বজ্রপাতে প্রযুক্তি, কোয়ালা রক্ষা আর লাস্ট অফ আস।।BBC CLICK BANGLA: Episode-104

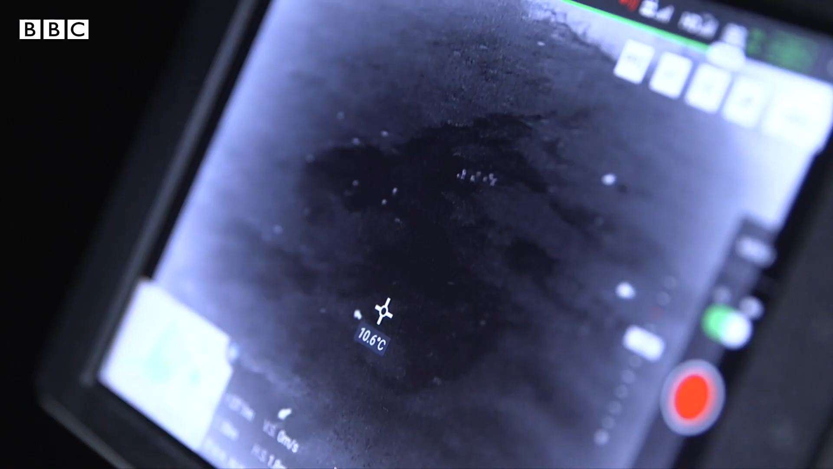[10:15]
On screen: spot 10.6°C
আপনি যেদিকেই তাকাবেন দেখবেন শুধু ক্যাঙ্গারু, ক্যাঙ্গারু আর ক্যাঙ্গারু।
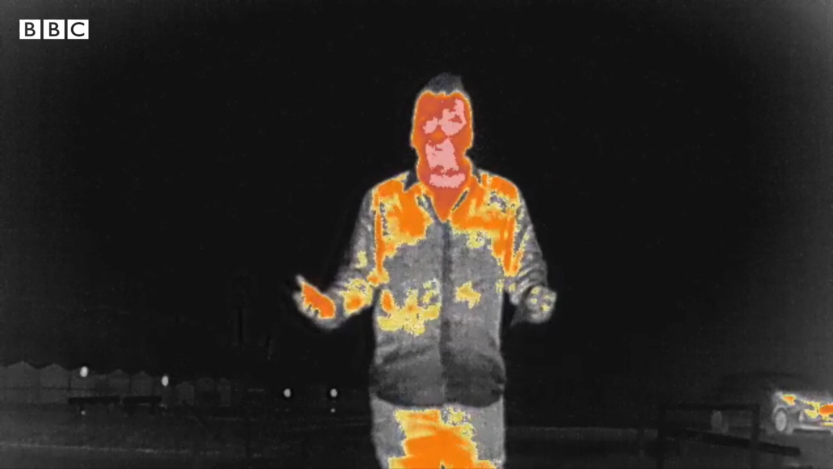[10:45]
এই থার্মাল ক্যামেরা খুব সহজেই রাতের বেলা প্রাণীগুলোকে দেখতে পায়। তাদের শরীরের অভ্যন্তরীণ তাপমাত্রা
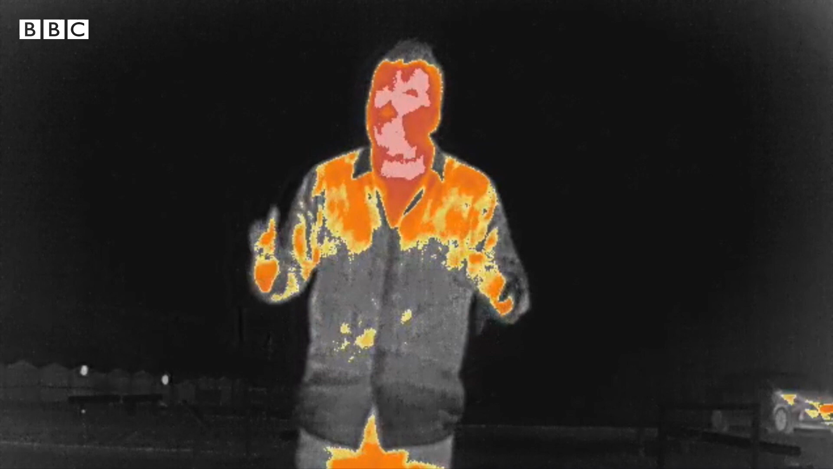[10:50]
একেবারে জঙ্গলের গভীরেও তাদের দৃশ্যমান করে।
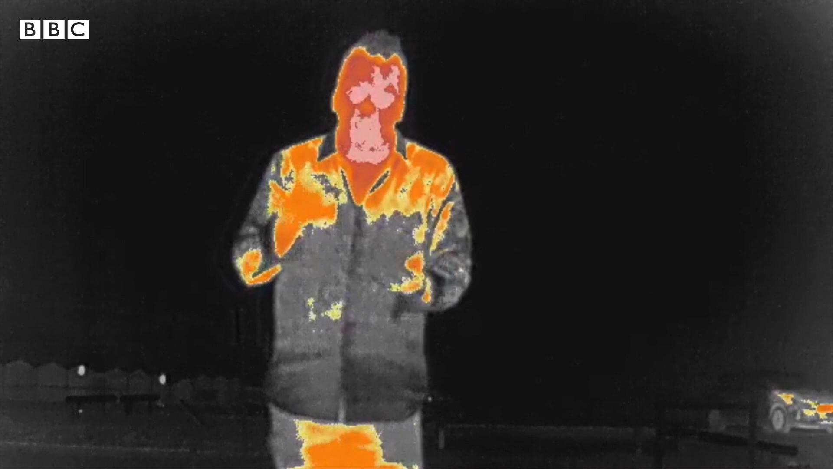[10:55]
একই সাথে আলাদা আলাদা প্রাণীর আলাদা আলাদা তাপমাত্রা রেকর্ড করে।
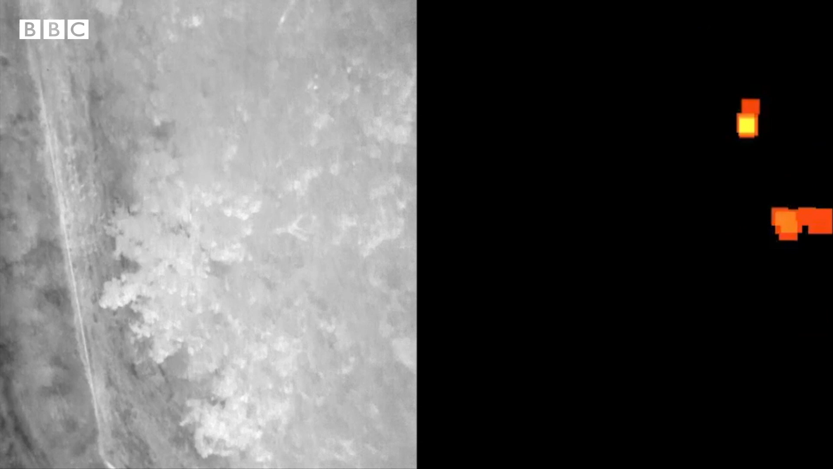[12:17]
শুরুর দিকে এটা ভুল করে ক্যাঙ্গারুকেই কোয়ালা হিসেবে শনাক্ত করত, এমনকি মানুষ বা গাড়ির গরম বনেটকেও প্রাণী মনে করত।